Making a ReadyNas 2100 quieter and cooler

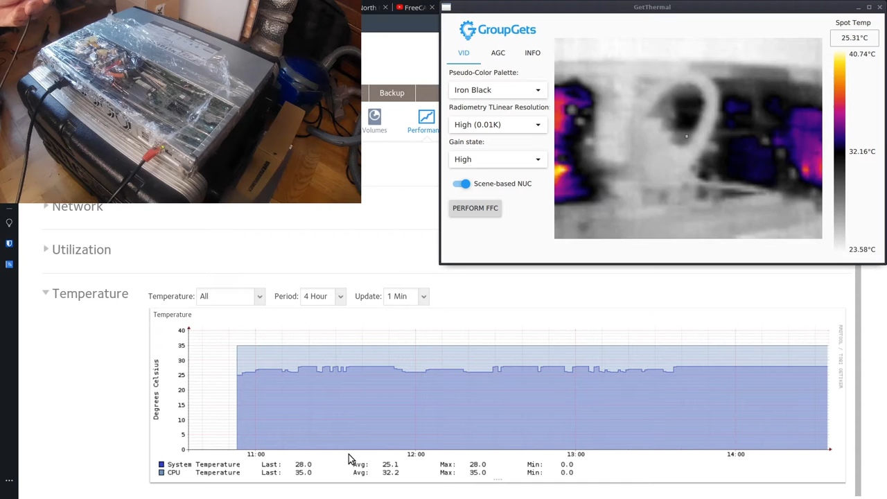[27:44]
On screen: spot 25.31°C, scale top 40.74°C, scale bottom 23.58°C
So that means that these fans are actually currently moving a lot more air than I used to before. Power supply is at 42 degrees. System itself is doing very well. Network chip is probably hot. The air coming out is essentially cold. That's room temperature.
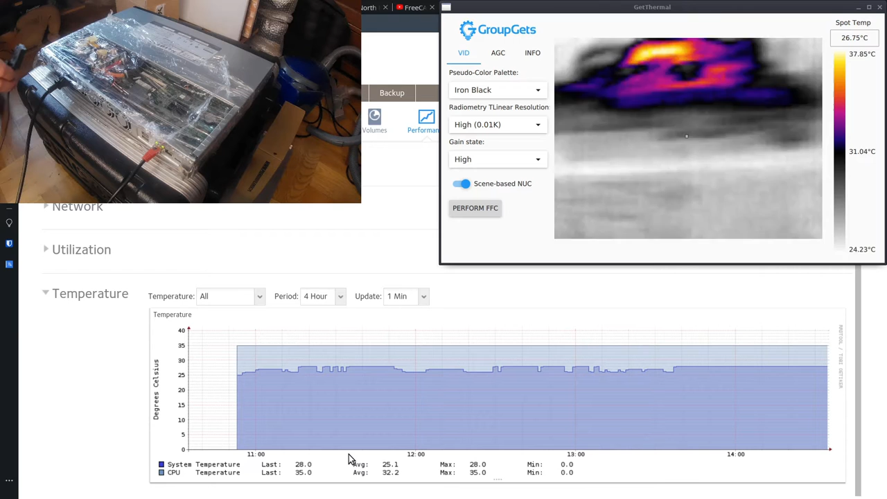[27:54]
On screen: spot 26.75°C, scale top 37.85°C, scale bottom 24.23°C
Obviously, I decided to test this all in winter.
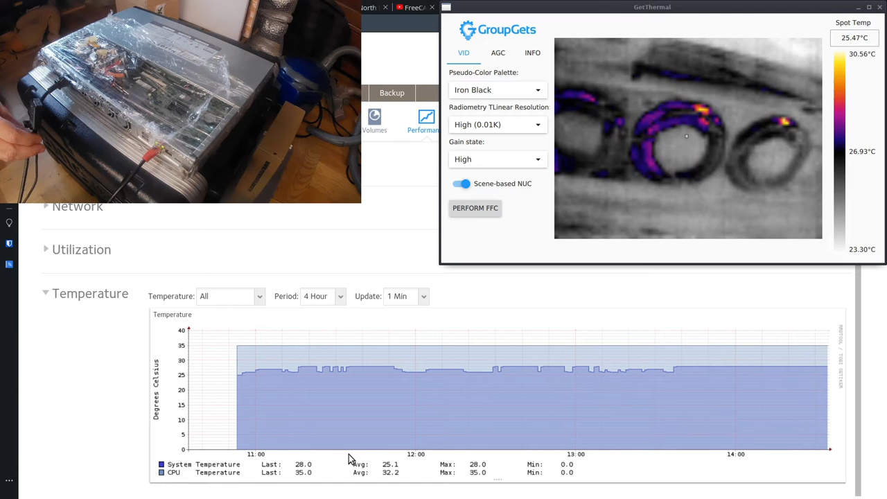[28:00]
On screen: spot 25.47°C, scale top 30.56°C, scale bottom 23.30°C
I should have done in the summer, but that's an ambient difference of about 10, maybe 20 degrees. The only thing I'm really worried about
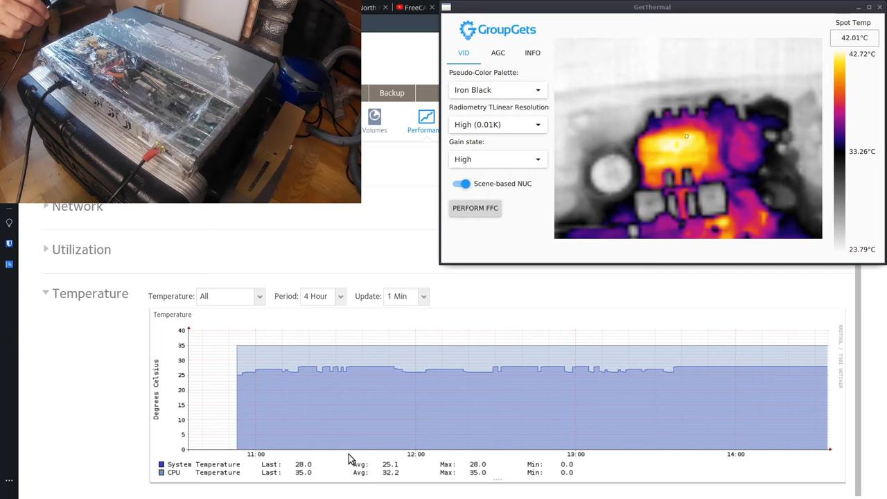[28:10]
On screen: spot 42.01°C, scale top 42.72°C, scale bottom 23.79°C
is this power supply, but it's power supply is at 40 degrees. So I don't think we're missing this fan over here. I really don't. That fan couldn't get any air in. All we really miss now is the sound of the fan. But clearly that side of the power supply is using the most power, or actually dissipating the most power.
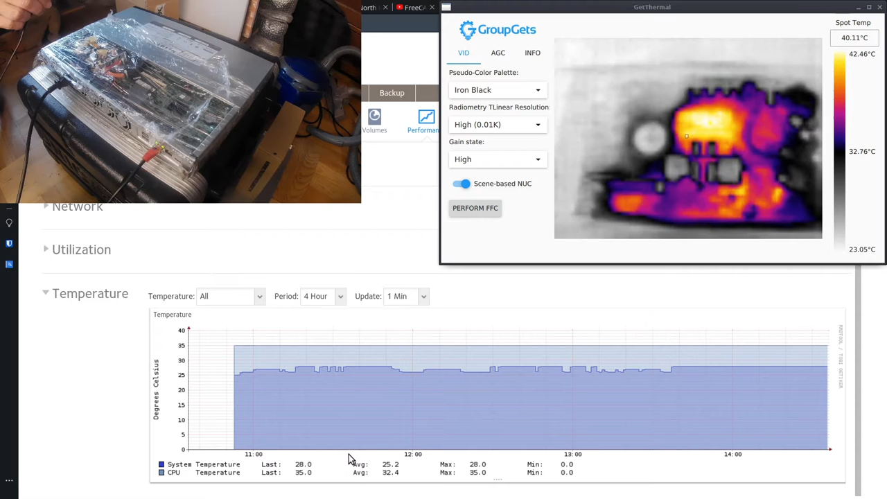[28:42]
On screen: spot 40.11°C, scale top 42.46°C, scale bottom 23.05°C
And I think we're gonna have to try to put the fans down to 5 volts and see how many decibels we get in that case.
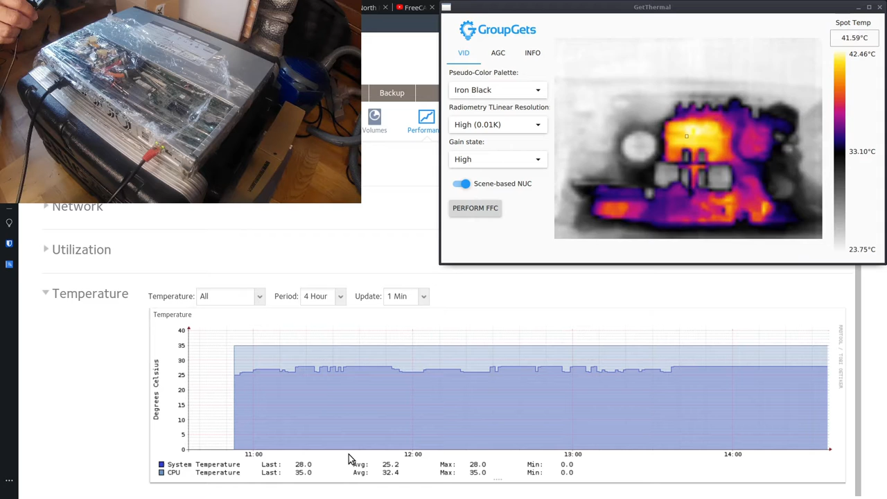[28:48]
On screen: spot 41.59°C, scale top 42.46°C, scale bottom 23.75°C
50 directly at the outlets. Forty in front of the camera. Completely
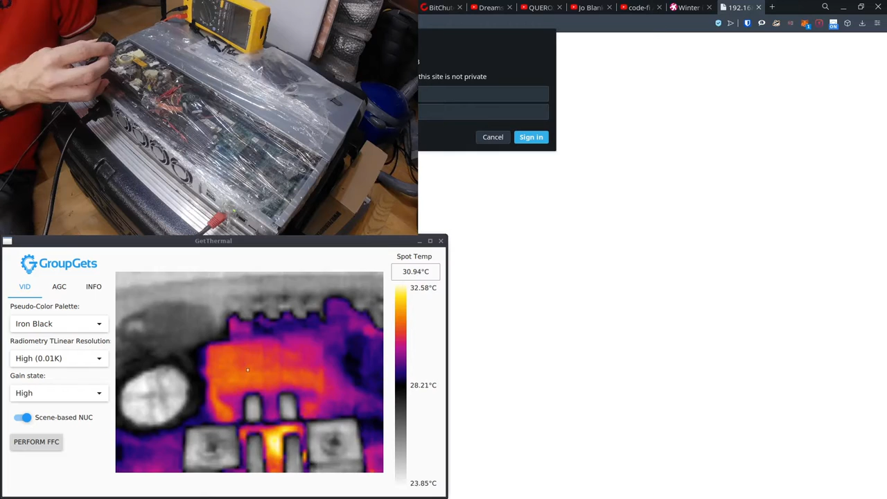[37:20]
On screen: spot 30.94°C, scale top 32.58°C, scale bottom 23.85°C
But 30 degrees, come on, man. We have a CPU temperature, 49 degrees, system 34. That is roughly the same as I had before.
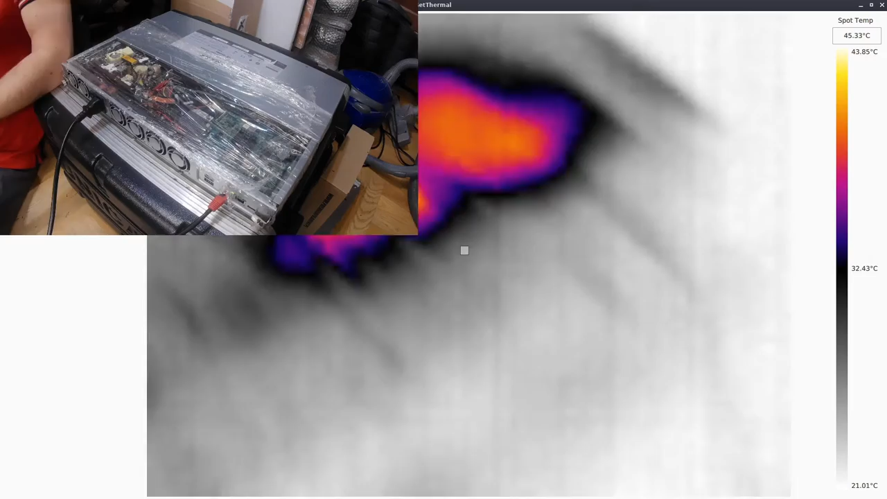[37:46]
On screen: spot 45.33°C, scale top 43.85°C, scale bottom 21.01°C
45. Fleur says 45. The NAS itself says 49.
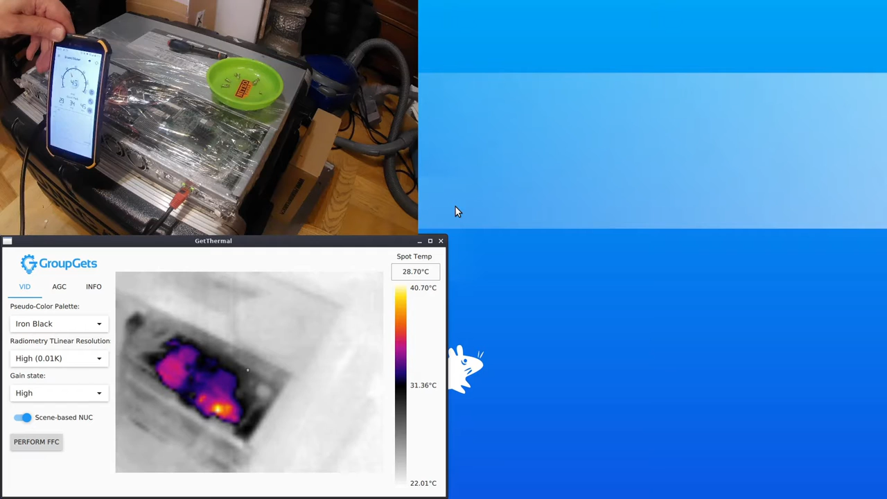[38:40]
On screen: spot 28.70°C, scale top 40.70°C, scale bottom 22.01°C
Yes, a little interim update. We have been running for about 20-30 minutes. You can see that the first run we did, temperatures actually shot up pretty high. That was with the power supply open. Now that the power supply is closed, the power supply internal temperature probably ramps up a little bit.
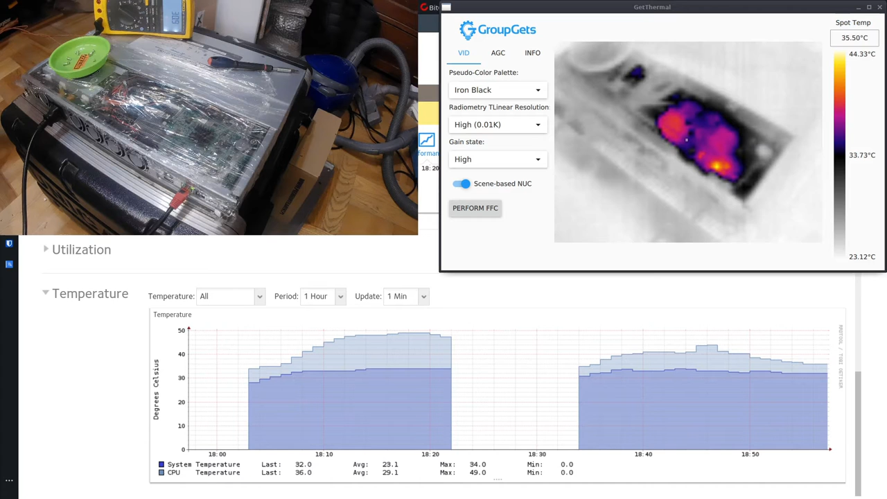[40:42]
On screen: spot 35.50°C, scale top 44.33°C, scale bottom 23.12°C
We just don't want to be able to touch it. But that can be arranged. I'm thinking to keep the top part and remove the sides. All right. I have taken the blanket off of the power supply, but I've replaced the plastic, the insulator.
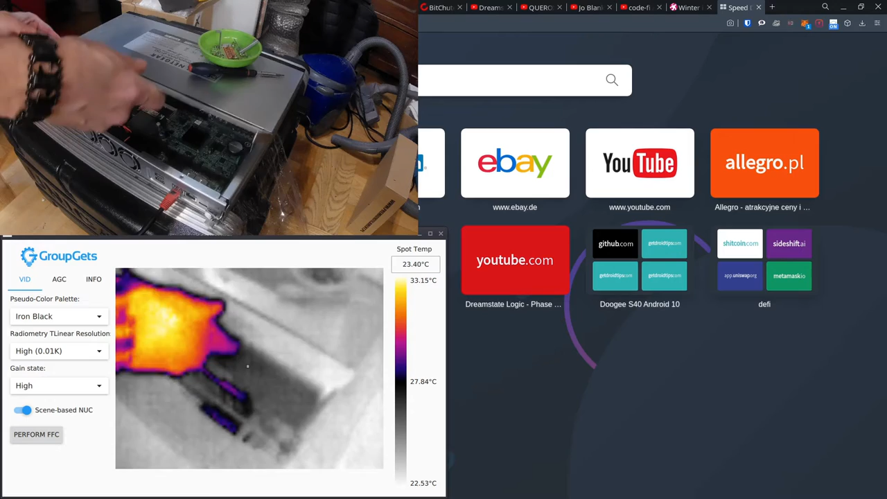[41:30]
On screen: spot 23.40°C, scale top 33.15°C, scale bottom 22.53°C
what we are going to do from here is have another run, look at temperatures, and see if we can match the first profile.
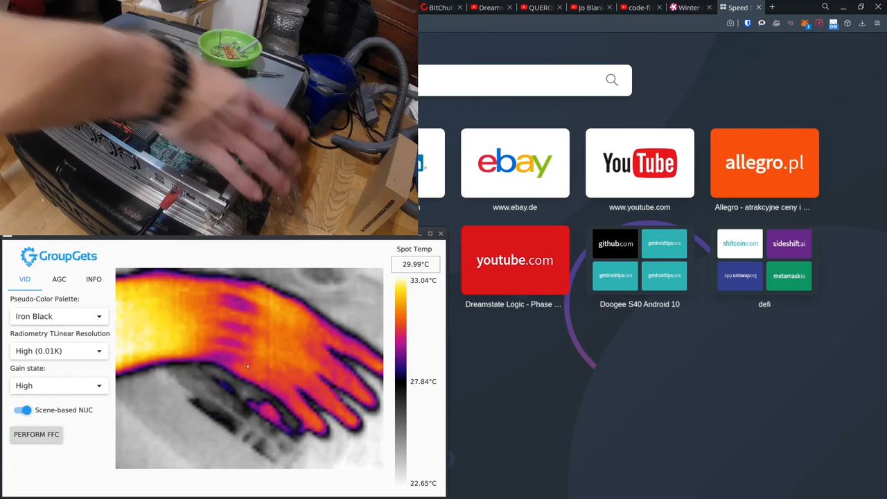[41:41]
On screen: spot 29.99°C, scale top 33.04°C, scale bottom 22.65°C
Interim update, we have been running for 15 minutes and you can see in the temperature pattern that we're back to the first one. We seem to be settling in around 45 degrees of temperature on the CPU.